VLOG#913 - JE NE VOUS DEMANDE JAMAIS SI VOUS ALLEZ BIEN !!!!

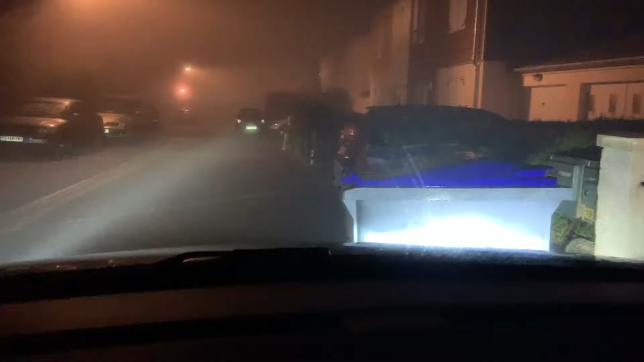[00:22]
Bon, vous avez vu ce brouillard ? Il y a un brouillard de dingue. Il y a un brouillard de Ouffman.